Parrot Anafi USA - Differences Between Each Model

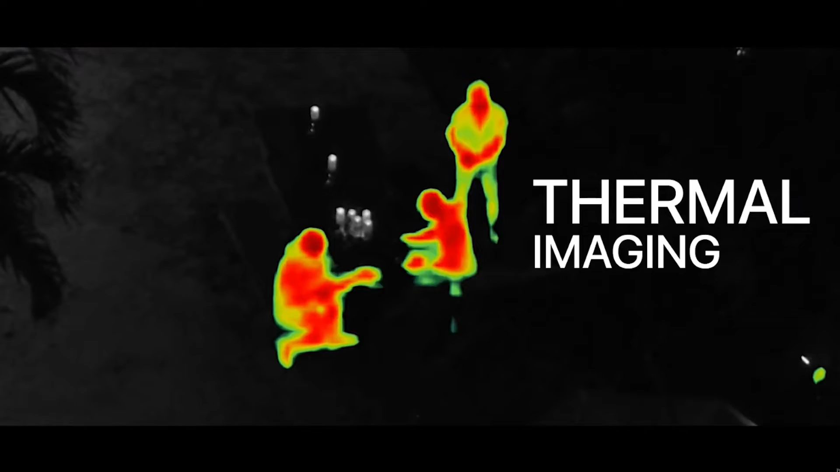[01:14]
Being able to have that 32 optical zoom, the thermal to it,
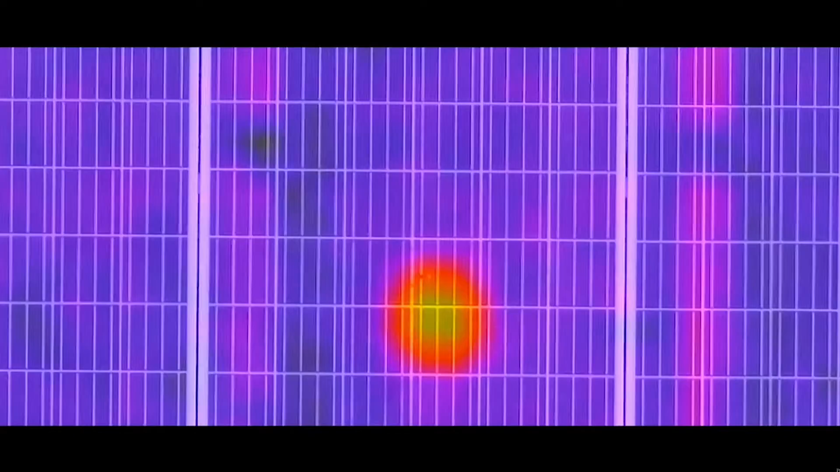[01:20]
the nano size, all of it is basically exactly the same.